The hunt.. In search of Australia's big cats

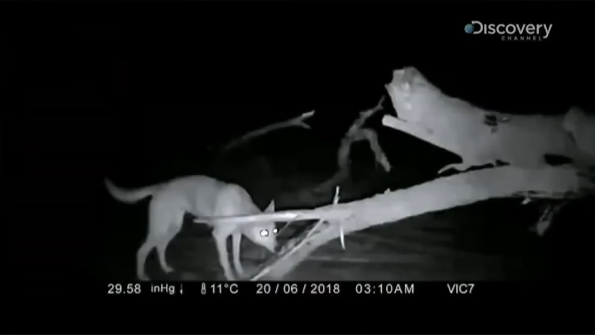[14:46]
Most of the stock kills, either kangaroo or sheep or young calves that have been killed, are either by a farm dog,
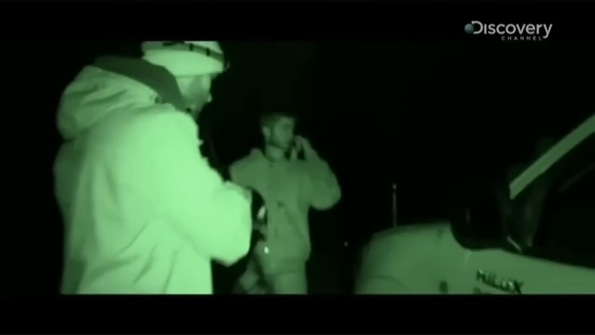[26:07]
So Steve's nephew, when we got there, we didn't know about this beforehand, but when we got to this property, he mentioned something about a cougar gun.
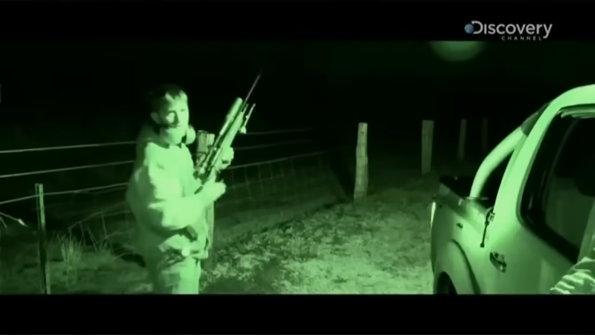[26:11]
He's got quite a high-powered rifle and the bullets to match, so that if and when the opportunity arises, he will be able to adequately take down a big cat.
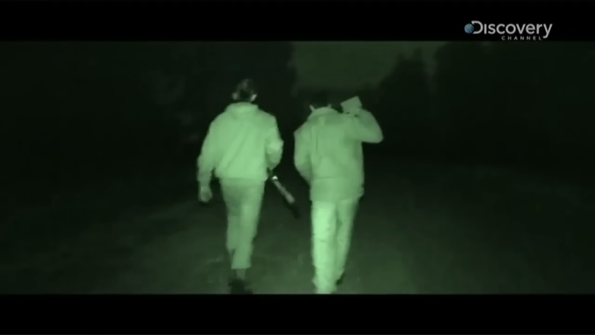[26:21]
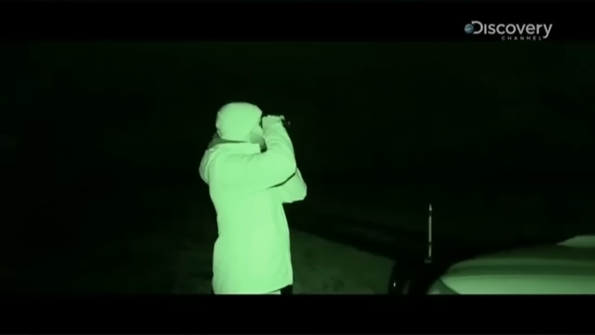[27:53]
With this much light, the cougar could see us easy from the bush.
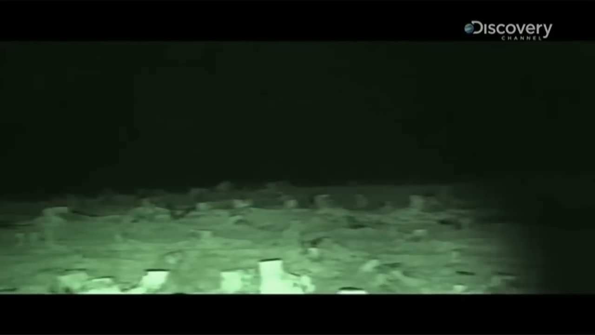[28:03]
Yeah, I think so. But what's that? That's it right there. That's the body. Do you want to get your scope there?
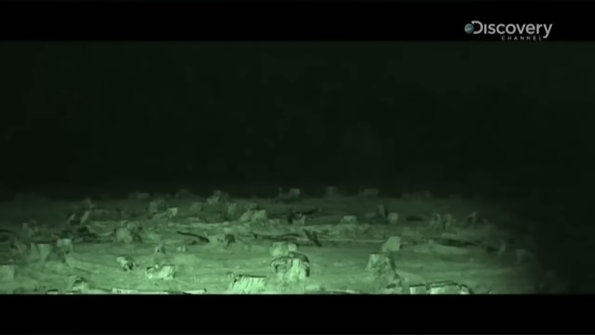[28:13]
No. Do you want to look through the scope? Do you reckon it's a kanga? Are you sure? What's that? That it's a kangaroo?
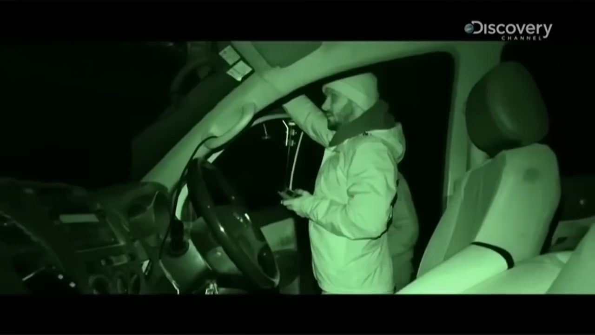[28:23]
Let me go this side. Here, let me look through the scope as well.
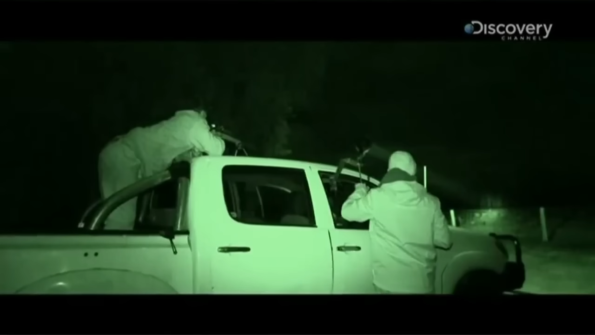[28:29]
Got it?
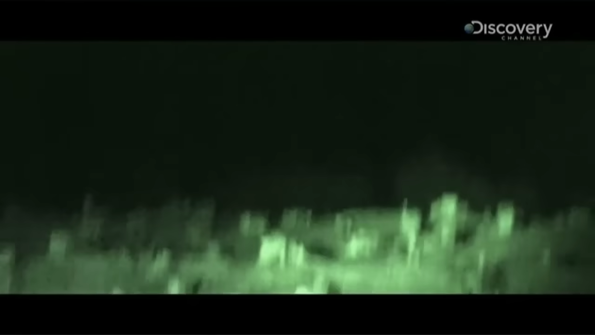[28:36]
Yeah, I reckon it's an owl. Wow, that's cool.
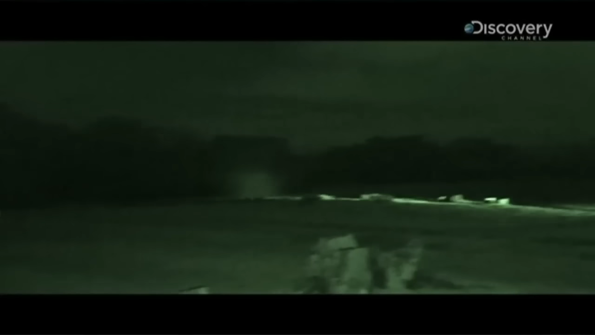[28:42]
And just back.
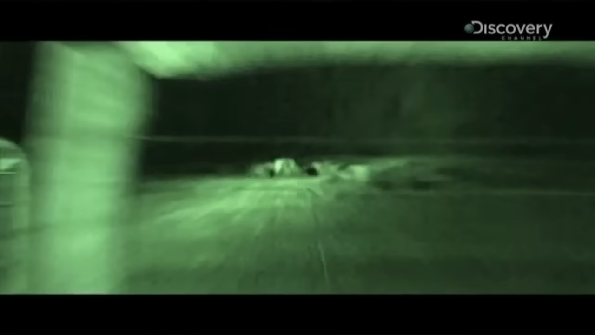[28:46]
There. It was out there. There it is.
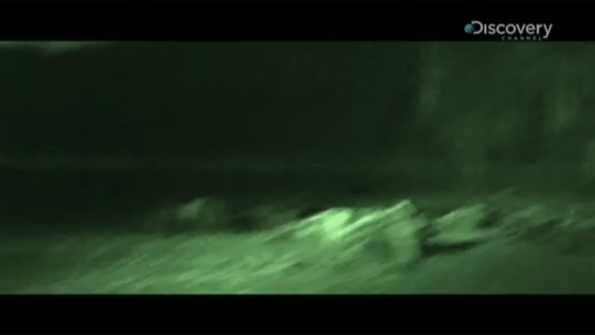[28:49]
Yeah, I can see it. It's a fox. Fox.
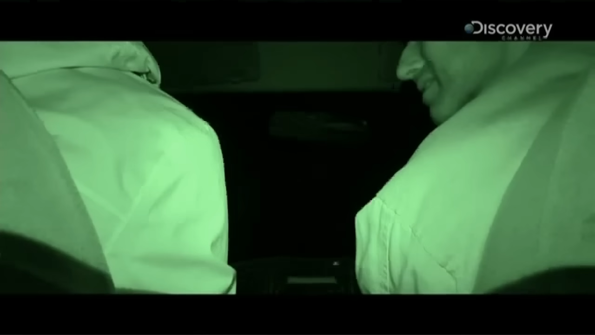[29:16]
there. What was it? I thought I saw something to your right a little bit. No. It's a stump.
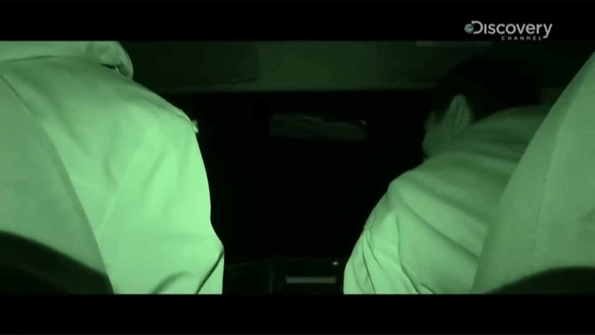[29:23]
No, I thought I saw a little bit of red eye shine. A yowie. Oh, gosh. Not my forte. Oh, look.
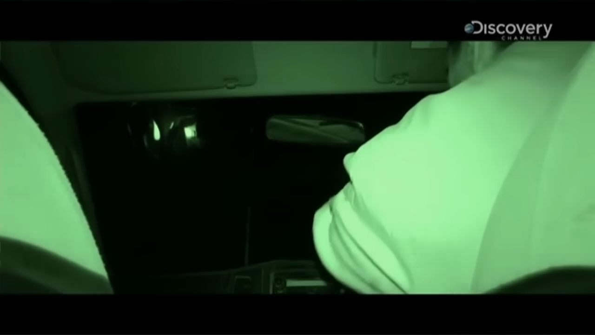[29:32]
Wait, there's an eye. Straight ahead.
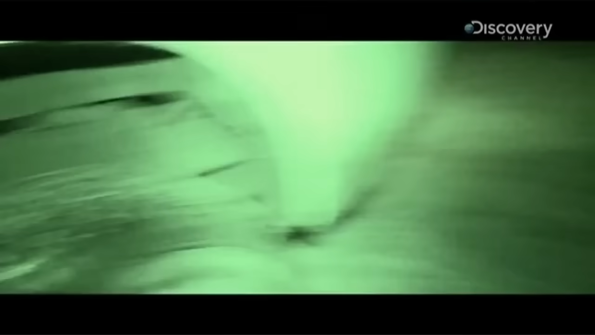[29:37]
What's that?
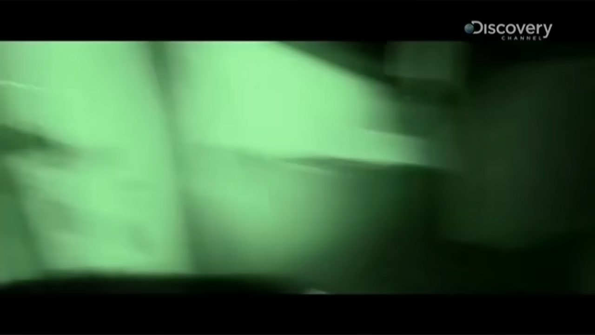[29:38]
There's an eye straight ahead. That's a big animal.
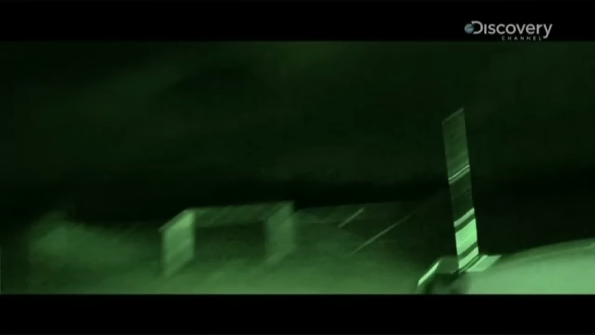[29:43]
That didn't jump or hop. That maybe go lights off. It's not a kangaroo. It's no. Too bright. Maybe go engines off.